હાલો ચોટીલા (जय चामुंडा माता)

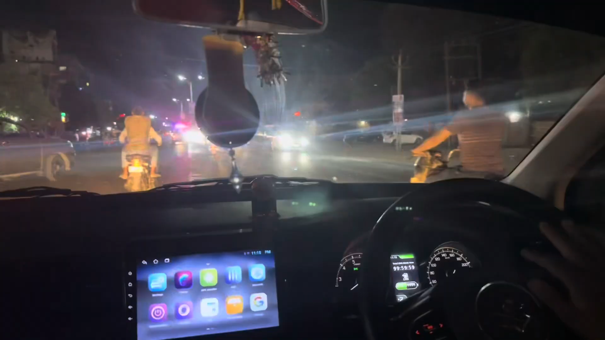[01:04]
જય ચાઉન્ડમાં નીકળી ગયા છે ચોટીલા જવા માટે, અને વિપુલભાઈ ડ્રાઈવ કરે છે, તમે જોઈ શકો છો. જય માતાજી, જય માતા.
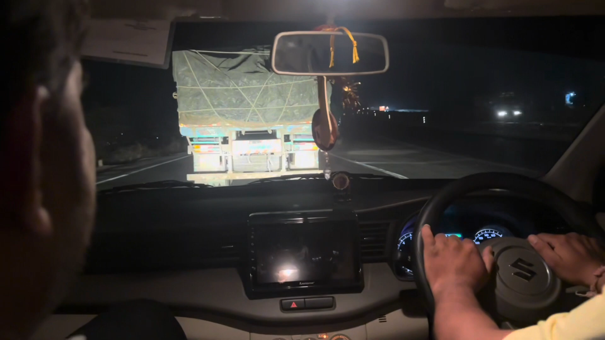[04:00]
આ બાઉન્ડ્રી આવી ગઈ, ફાઈનલી બાઉન્ડ્રી આવી ગઈ. એવું
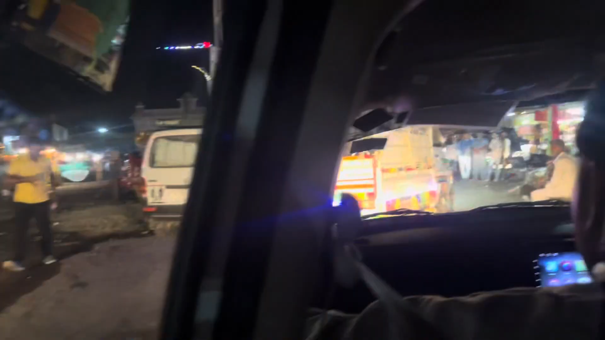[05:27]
તમે જોઈ શકો છો, ઓલા છોટા હાથી લખ્યું ગાંડા કમાણા,
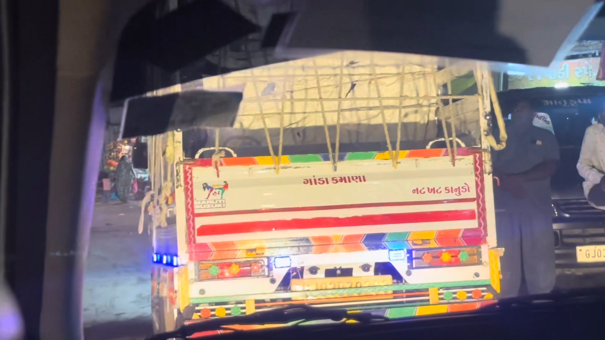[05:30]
એટલે ગાંડા પૈસા કમાણા એવું એવું કેવાનું થાય ભાઈ નું.
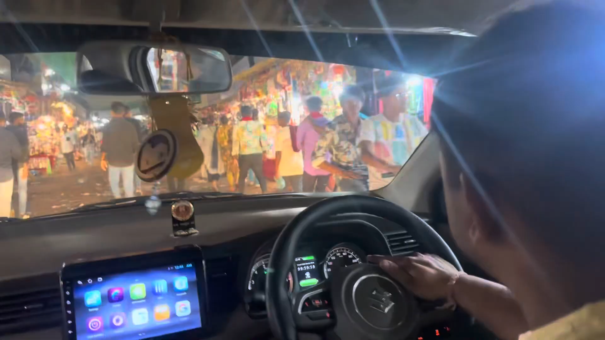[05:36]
જોઈ શકો છો ભારી માત્રામાં શ્રદ્ધાળુ જનો આવેલા છે.